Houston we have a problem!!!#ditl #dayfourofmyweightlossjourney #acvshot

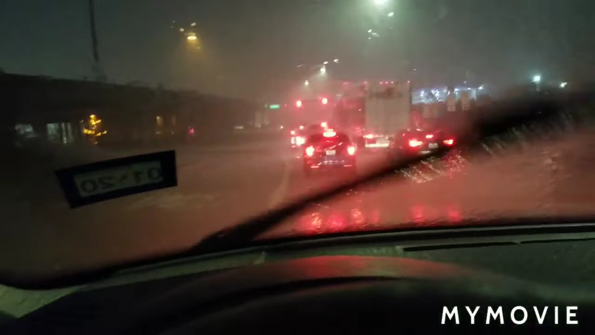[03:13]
um yeah i don't think i'm gonna be going to the store anytime soon y'all i can barely see so this is my current situation right now um yeah no i'm not i was gonna try to
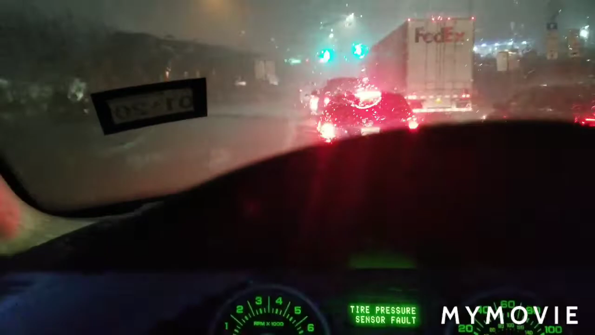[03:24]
go and do a deal but there there's yeah no there's no way so let me go because it's green y'all i'm a hot mess um i'm soaking wet